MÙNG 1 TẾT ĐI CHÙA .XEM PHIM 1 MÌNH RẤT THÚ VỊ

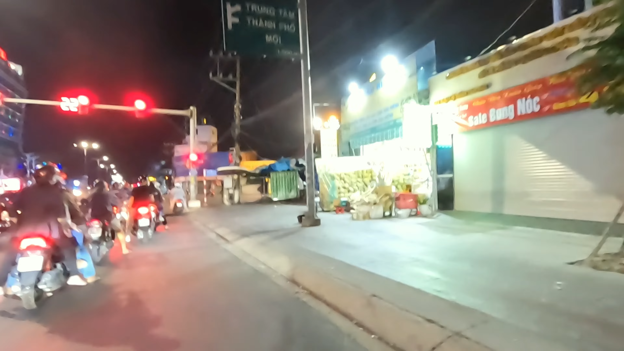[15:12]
Trời ơi, tự nhiên trời mưa mọi người ơi, xu ghê luôn á, có mưa lâm râm rồi nè.
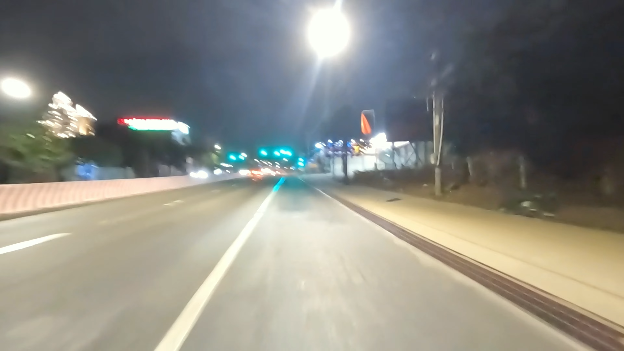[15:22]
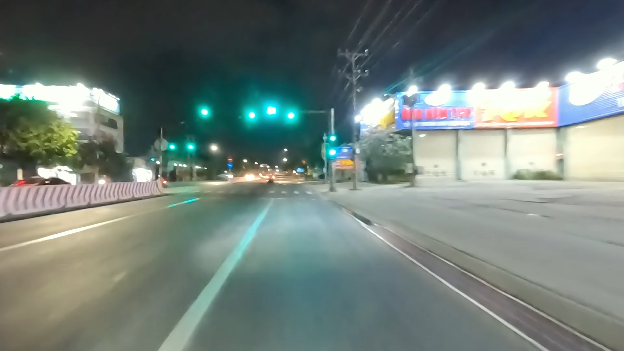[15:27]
Ôi mưa, mưa mọi người ơi, mọi người
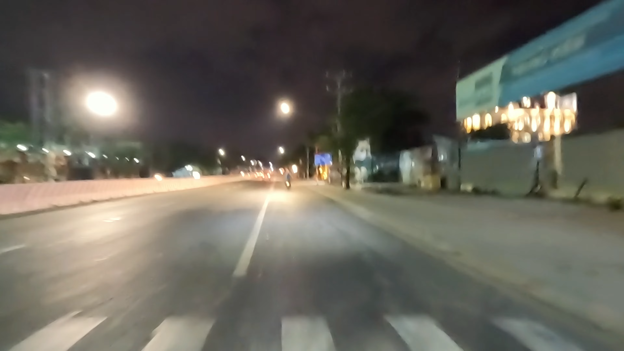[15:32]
ơi, ở đây mưa ướt đường luôn mọi người. Mưa đường ướt luôn rồi. Giờ vẫn còn 5 râm.
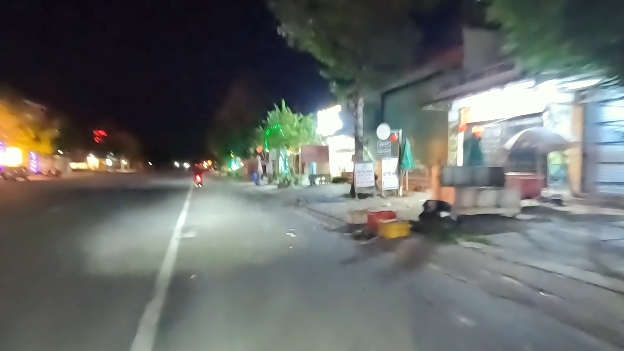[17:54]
Em thấy hình như quán này lớn nhất Bầu Bàng nè. Quán này không có mở, đóng cửa luôn. Là cái quán kia nó đông lắm rồi.
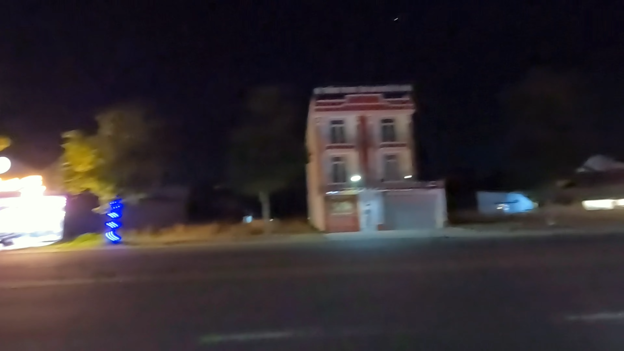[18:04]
À, cái gì vậy? Pizza. Pizza là đông nhất nha mọi người. Pizza không đông, đông hết đó.
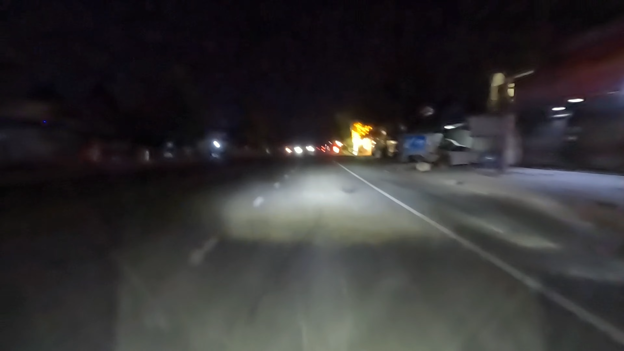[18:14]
Ở đây nó không mở đèn đường ta. Cũng còn sớm mà không mở đèn đường, thấy tối thui à.